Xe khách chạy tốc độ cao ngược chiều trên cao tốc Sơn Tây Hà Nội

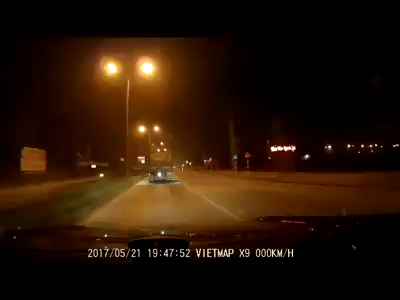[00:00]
ra mà làm thì tội gì mẹ bao nó bắt hết chất xám mình. Úi dồi ôi, mẹ ôi tội. Úi dồi ôi, mẹ ôi tội. Úi dồi ôi, mẹ ôi tội. Đi được không?
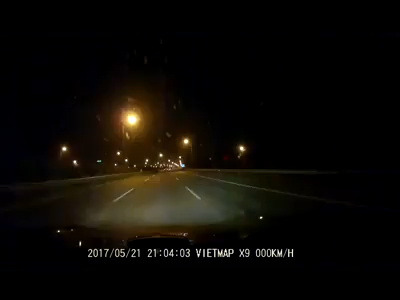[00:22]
Đi trong bên này đi cả vào đi vào cái khu kia nó mới là đúng.